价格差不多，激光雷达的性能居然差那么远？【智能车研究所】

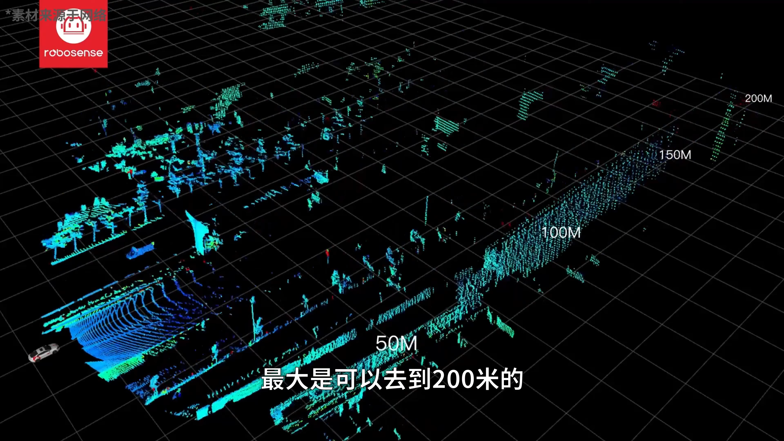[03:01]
这个可变焦使得它探测的距离有所提升最大是可以去到200米
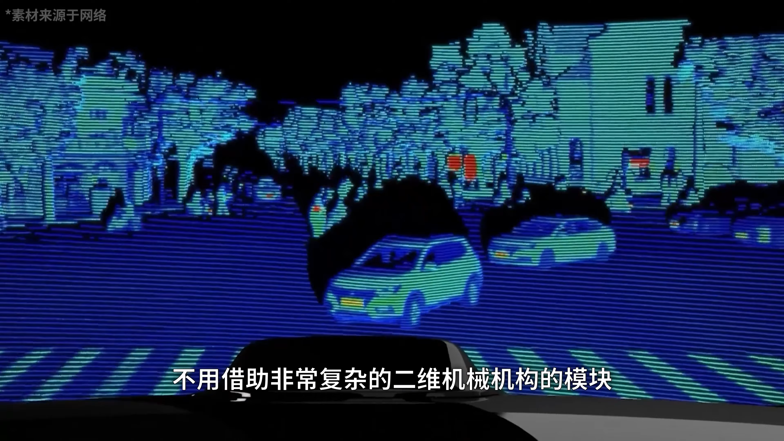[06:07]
个收发系统使得整个雷达的全局扫描不用借助非常复杂的二
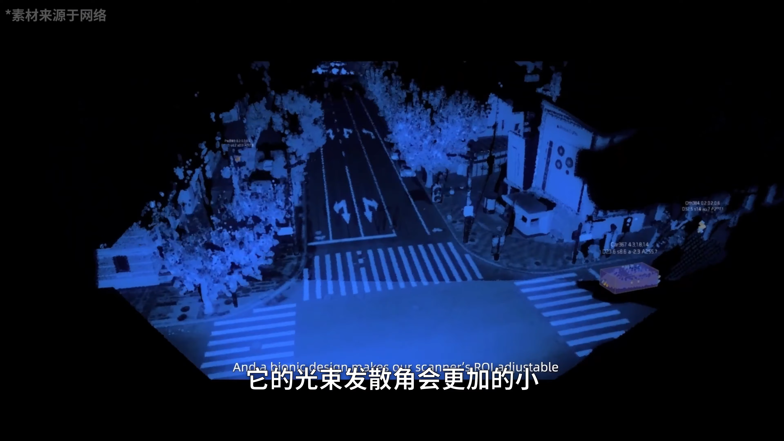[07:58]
雷达采用905纳米光源的不同1550纳米的光源它的光速